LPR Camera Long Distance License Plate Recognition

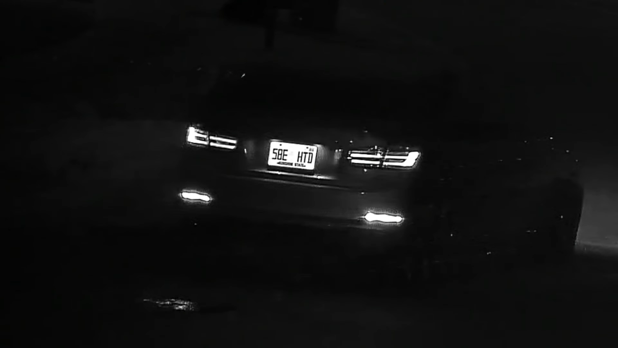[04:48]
You could see that the nighttime license plate recognition is, is even better than the daytime. That is crystal clear.
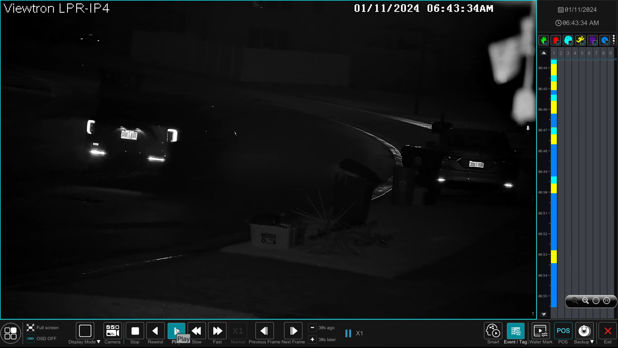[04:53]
Uh, another thing I want to show you is what, when you have the playback screen open, you can jump to any of the license plate recognition events by using this timeline over here. The license plate recognition events are annotated in that like light aqua blue color.
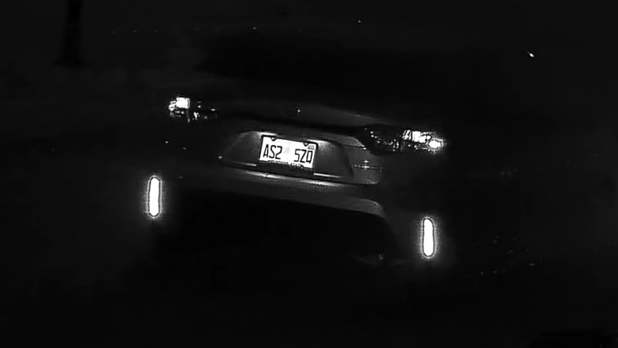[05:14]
uh, nighttime license plate recognition event captured right there.